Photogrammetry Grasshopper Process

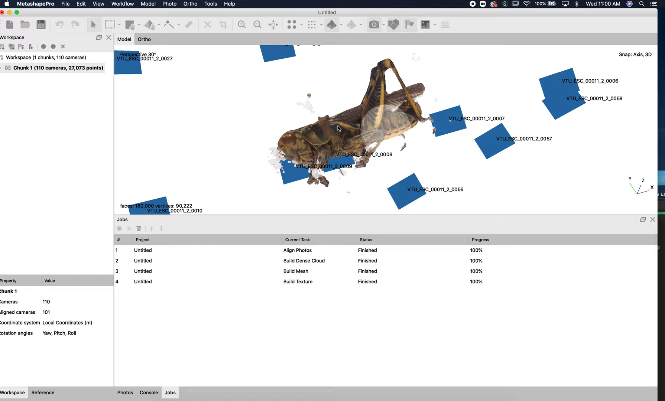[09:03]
We have built a texture. We've built a mesh. And you can see it's kind of crazy.
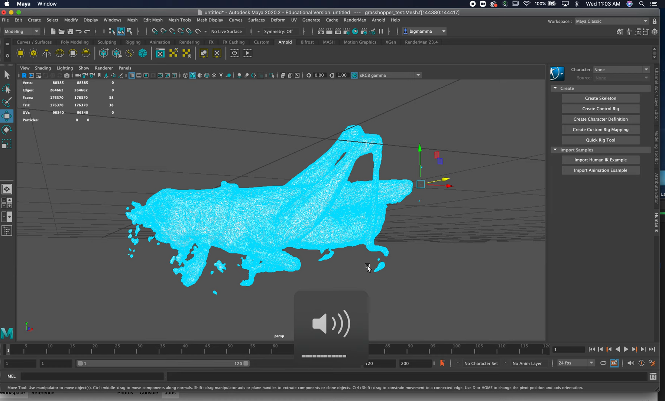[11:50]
Sometimes this can cause it to crash for some reason. All right. And so if I go to the object mode, you'll see it's already UV mapped.
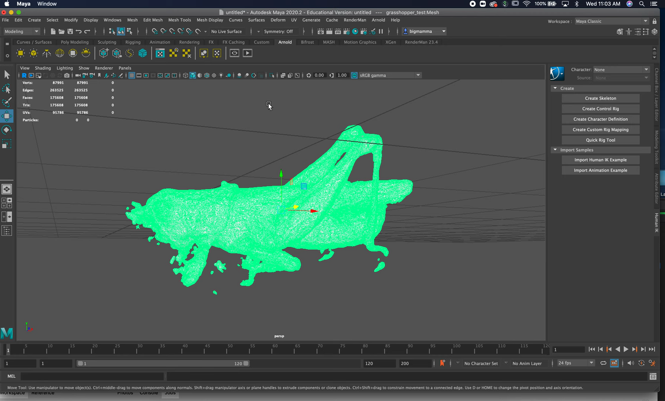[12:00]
So if I go to UV, UV editor, you can kind of see how Agisoft does its UV editing. All right. You can kind of see these Fisher lines.